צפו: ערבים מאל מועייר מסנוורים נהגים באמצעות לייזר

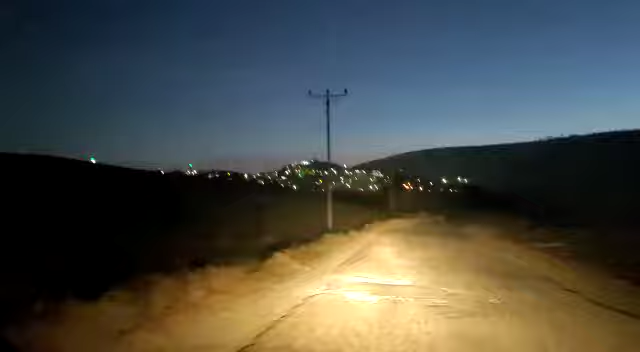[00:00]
אחרי זה, עכשיו באל מואייר. ערבים מסנברים עם לייזר ירוק.